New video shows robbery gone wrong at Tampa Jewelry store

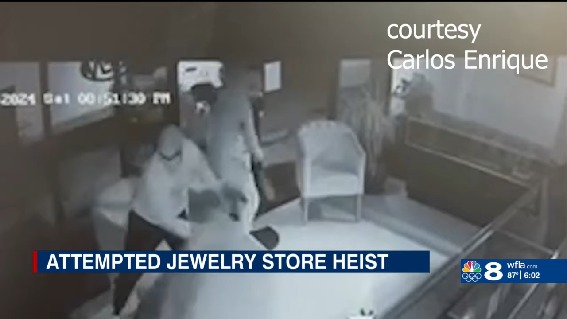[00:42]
They used a big crowbar to open the door and to hit the camera, the ring camera that I had outside.